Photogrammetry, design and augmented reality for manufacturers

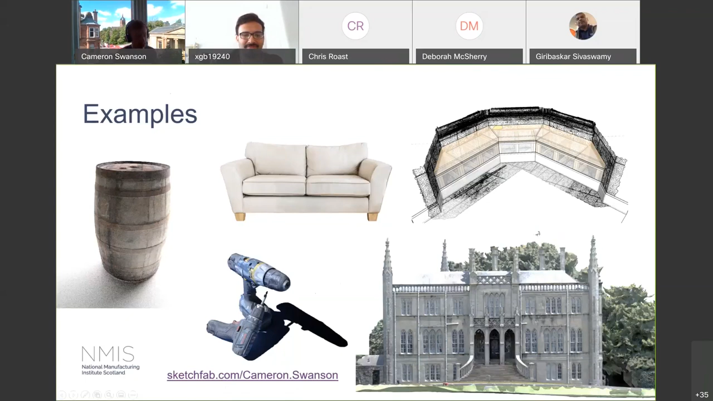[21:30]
And then down at the bottom here, you also have a couple of drills, which I'll be running through today, hopefully if hardware is okay, or software and everything's okay. There's also a link at the bottom here, if you want to see some of these models on your own devices. If you have the app, the Sketchfab app, you can actually also view these in AR in your own space. So this gives you an idea of the sort of texture quality you could expect from photogrammetry.
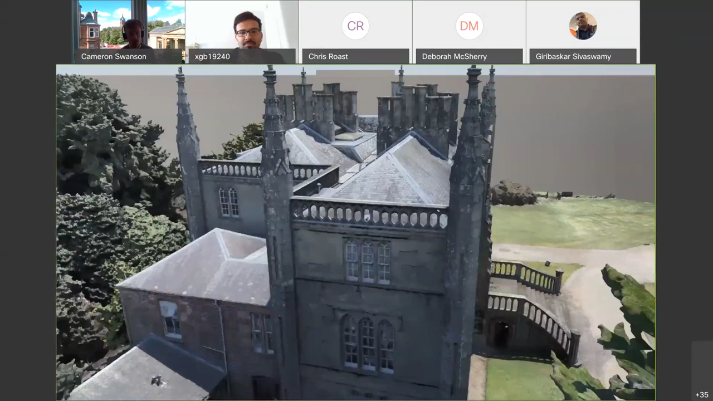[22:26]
So you could combine your laser scan data with your photogrammetry data to create a highly realistic and highly accurate model of buildings in this scale.
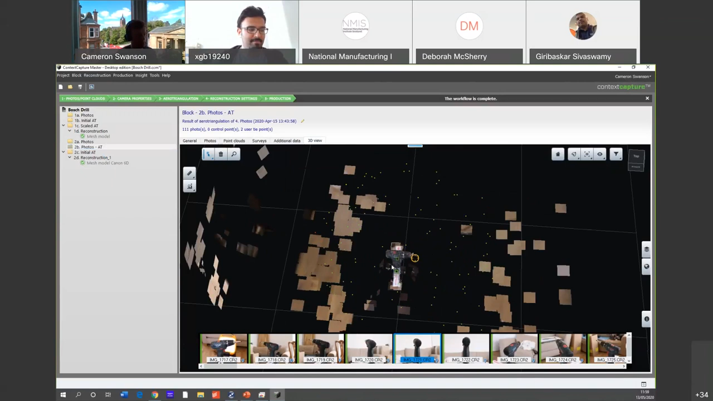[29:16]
That's these wee dots here, you see the cameras and we've got a very rough model of, of our subject here.
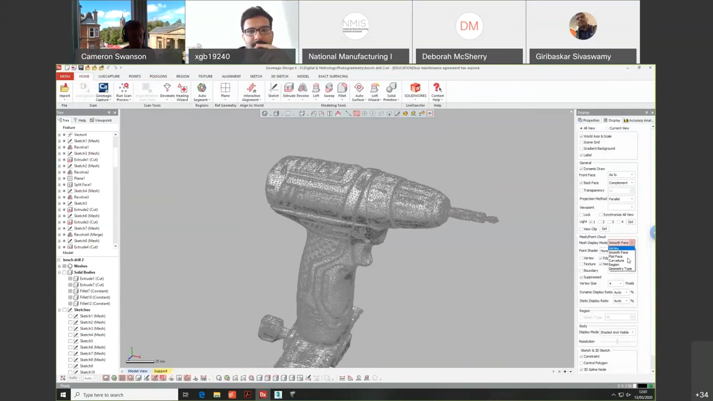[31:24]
So you can see if I hover over these things here, I've got sketches, which come up of different areas. I should have said, when you, when you bring your model into reverse engineering software, what it would do is it will identify different regions. So you can see here, and it will identify these based on the geometry. So if I go to the properties here, you'll see that's been identified as a revolution.
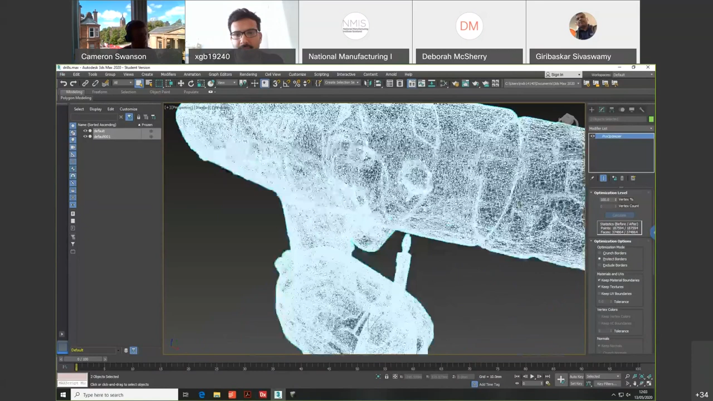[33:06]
So obviously that's going to increase the file sizes quite significantly from what we really need for AR.
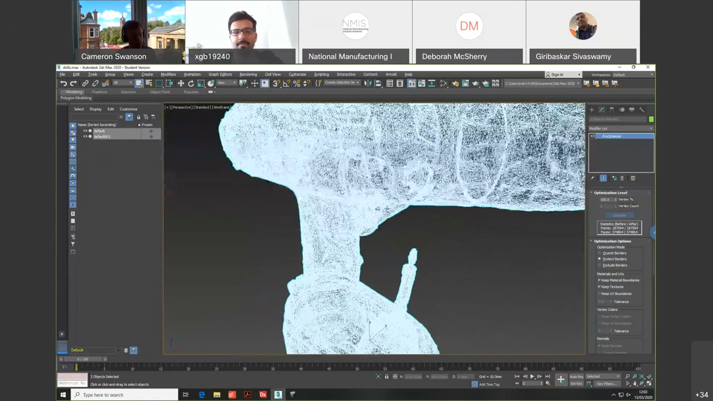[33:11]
Um, over in the right here, you can see it gives you an idea of the sort of size, um, file that we're going to have because we've got 375,000 faces, which is a bit too much. So what we can do here is we can just cut this down. So say even if we want 20% of that, just click that, enter, and then we can see that the mesh has now been reduced.
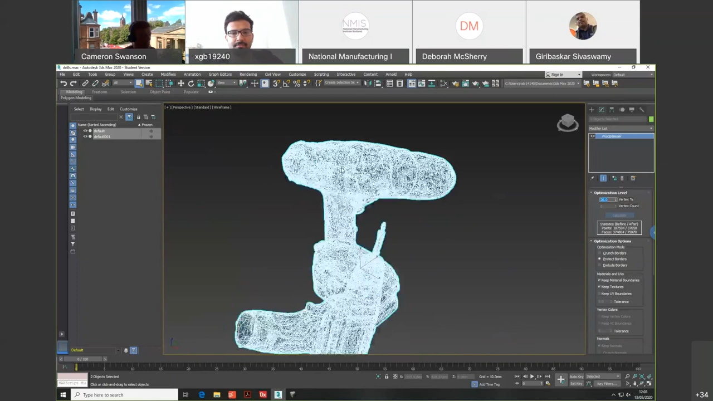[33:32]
And to make sure that textures are kept on.
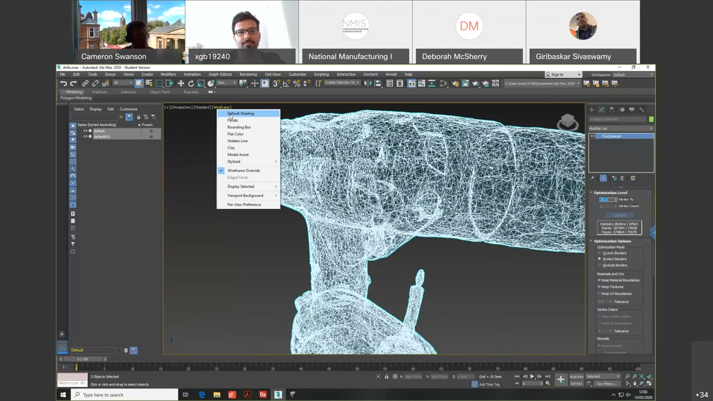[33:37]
Now, if we flip back to this, you'll see that that's not really changed the model at all. And I should say as well, this isn't the final render.